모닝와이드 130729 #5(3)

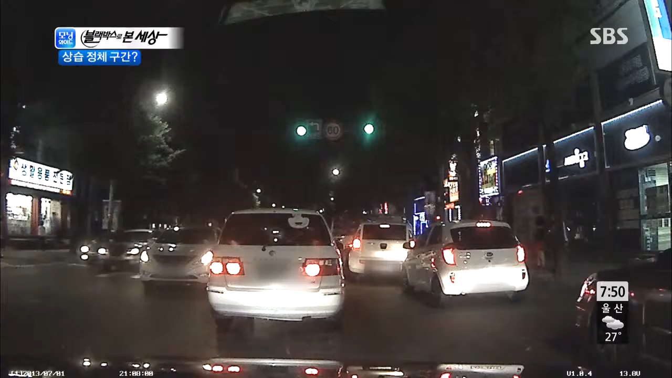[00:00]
알리고 있는데요. 제부저도 처음에는 이유를 알기 어려웠다고 합니다. 그런데 차량들이 서서히 움직이기 시작하자 앞에 나타난 것은 아하 서로 한가운데 사람이 누워있습니다. 여기서 이러시면 안 되죠. 그 말을 꺼끗이 아주 위험한 상황인데요.